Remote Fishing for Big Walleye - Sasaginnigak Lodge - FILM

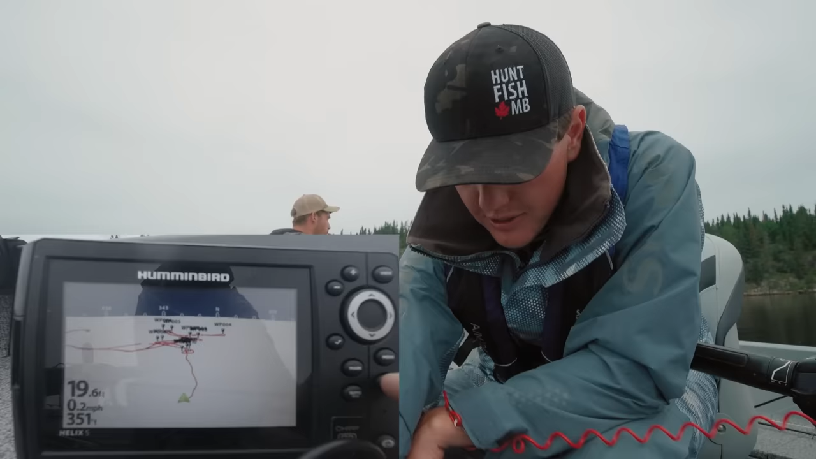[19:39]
On screen: depth 19.6 ft, speed 0.2 mph
So if you press exit here, if you press the exit button a couple times, it kind of flips through all the screens. You've got straight mapping, you've got straight sonar, you've got just, I don't know, like 16 different options, flasher mode. So this is the mode I want.
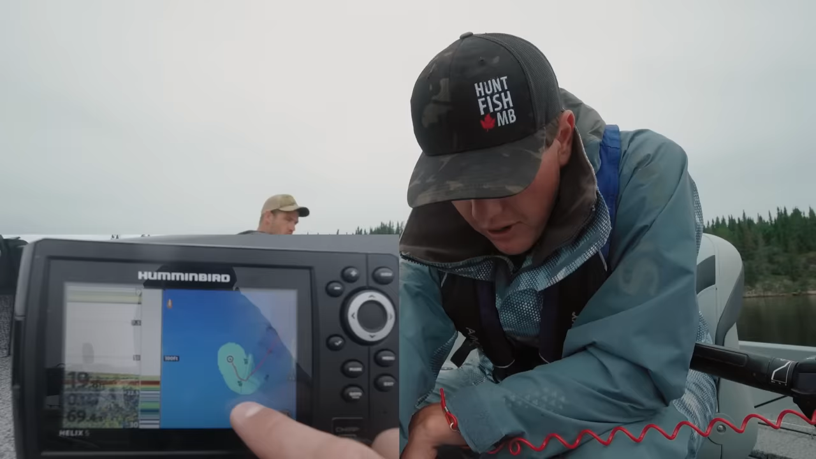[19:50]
I want half on graph, half on 2D. So now I'm gonna go into menu, press menu again, and then there's all the options on the top here. I'm gonna go HB chart, hummingbird chart. auto chart live and then make sure it's flipped to on. That means it's gonna be recording as I drive and it's gonna create a map. You can dial in the settings as you want them and you know, how many colors there are and what the deepest of the lake is you can set, and that'll change all your mapping stuff. But for now, I'm just gonna get it rolling. These units internally can record about 8 hours of auto chart data.
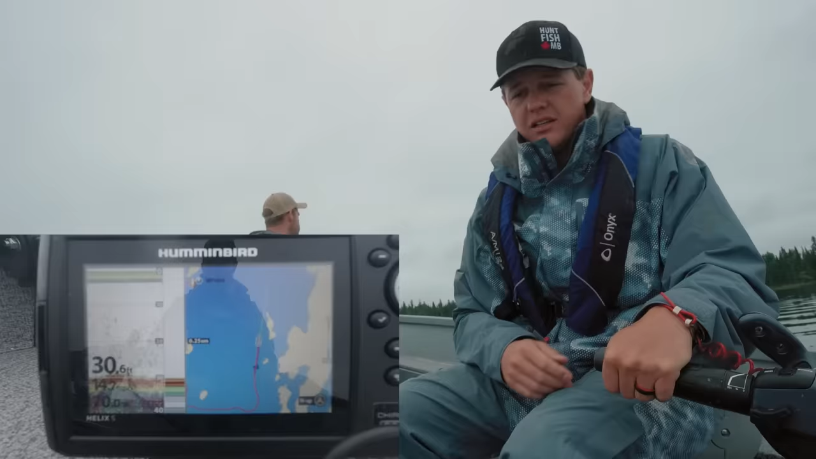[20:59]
On screen: depth 30.6 ft
So I saw a little bit of rock there. I'm gonna try to do a little bit of a shallower pass here and a little tighter to shore because I might have just hit the tip of whatever reef was sticking out. Look at that. See how it just shot up a little bit? That's good, and right there, see that little arc? Little arc right there, that is probably a walleye. Could have been a boulder. Sometimes it's tough to tell when they're near the bottom, but that next mark I say would be a walleye.
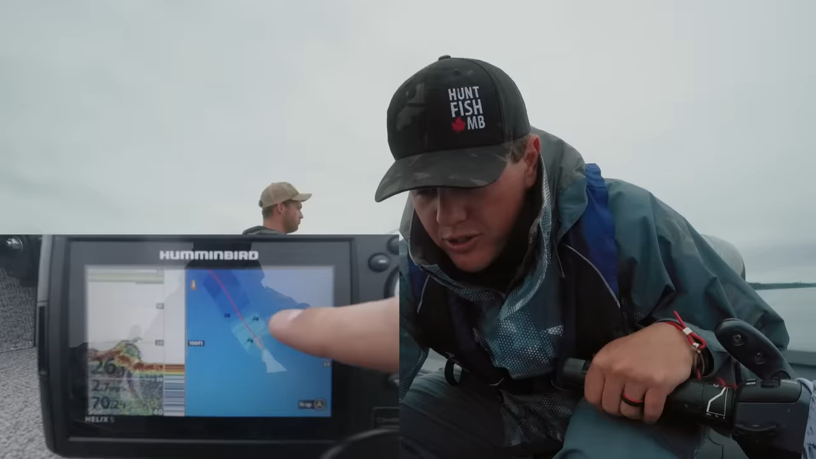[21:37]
So now I'm zooming in on my map. So this is creating a chart as we drive. So I'm gonna kind of loop back and forth. There's fish right there.
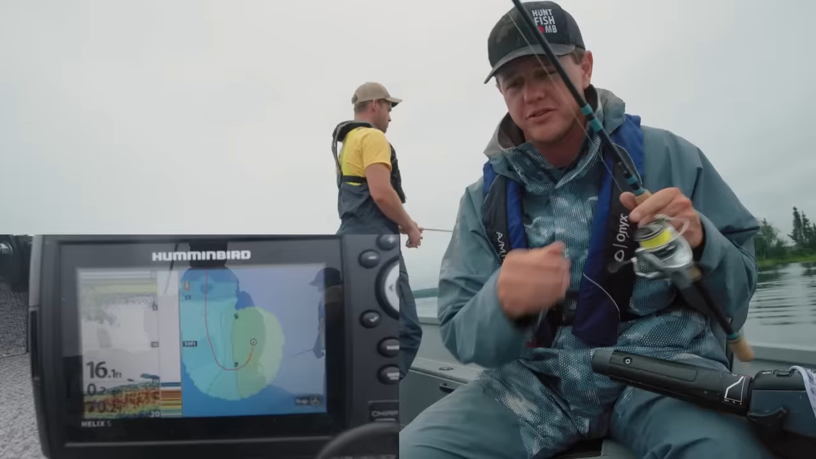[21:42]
See that, separated off the bottom? That is a walter. Oh no.